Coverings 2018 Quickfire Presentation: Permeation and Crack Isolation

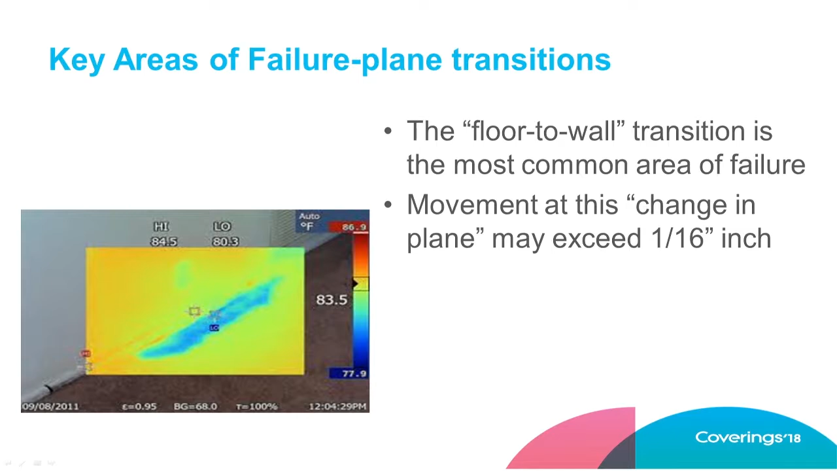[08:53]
now from the forensic files remember we talked about shower pan and wall on the back side of this image this is a thermal image shower pan wall what happened right here that movement over time caused a tear